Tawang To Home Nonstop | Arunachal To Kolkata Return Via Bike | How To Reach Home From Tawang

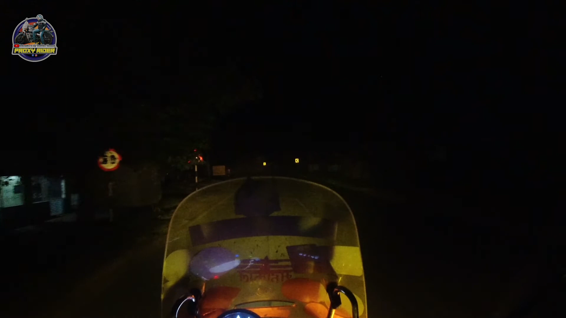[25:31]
এখন ঘড়িতে প্রায় আপনার বাজছে 1:20। দেখি কতক্ষণে বাড়ি গিয়ে পৌঁছায়, এখনো বর্তমান পৌঁছাতে পারিনি। এত পরিমাণ ফগ, গাড়ি চালানো যাচ্ছে না ঠিক করে। আপনারা ভিডিওটা দেখতে থাকুন, আমি নিয়ে আসছি সব।
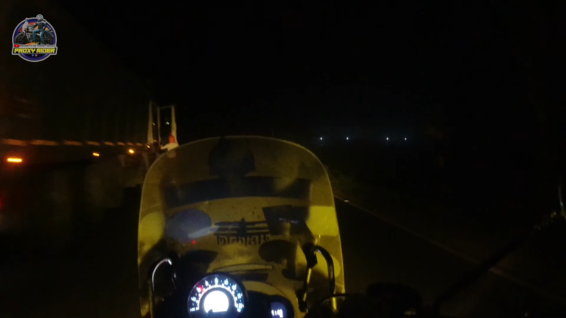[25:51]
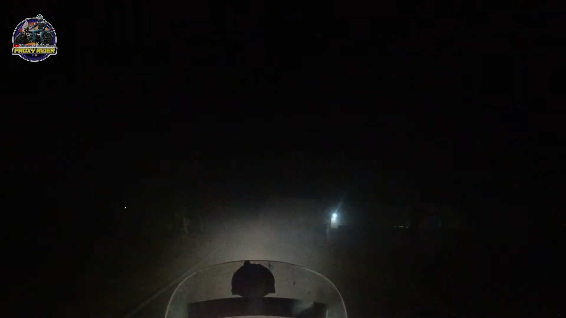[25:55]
প্রচন্ড পরিমাণ ফগ,
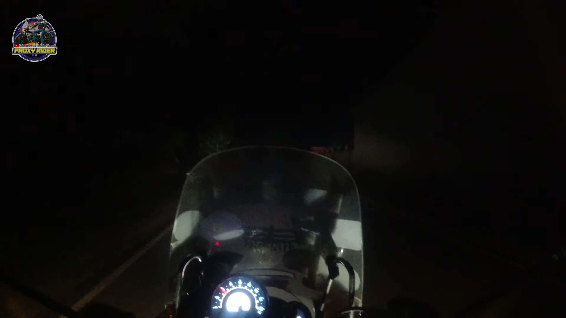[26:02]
ফগটা দেখুন কিরকম ধরনের ফগ হয়েছে, প্রচন্ড পরিমাণ ফগ, কিচ্ছু দেখতে পাওয়া যাচ্ছে না।